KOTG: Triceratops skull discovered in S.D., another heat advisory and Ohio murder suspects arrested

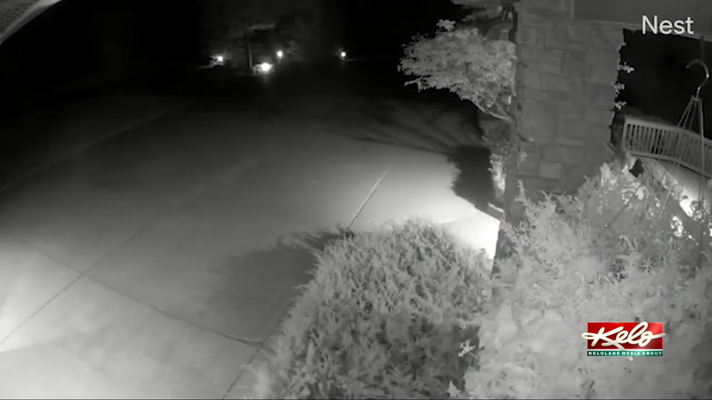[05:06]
And check this out of your sent as these videos of what appears to be
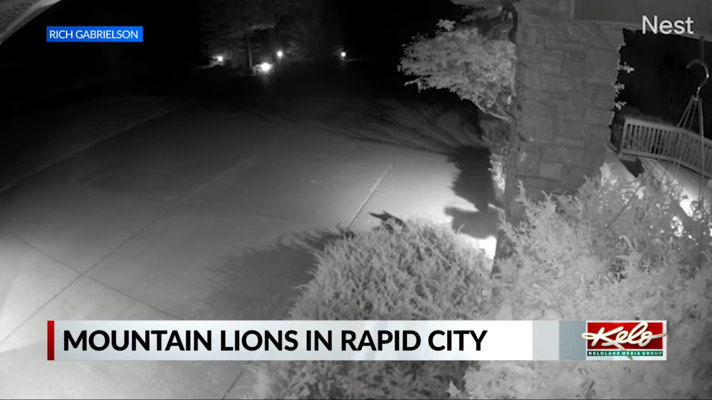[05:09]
3 mountain lions roaming around this northwest part of Rapid City. The security cameras recorded the big cats early Monday morning hanging out in a yard. The South Dakota game fish and parks department has been alerted to the mountain lions and that's a look at some of our top stories.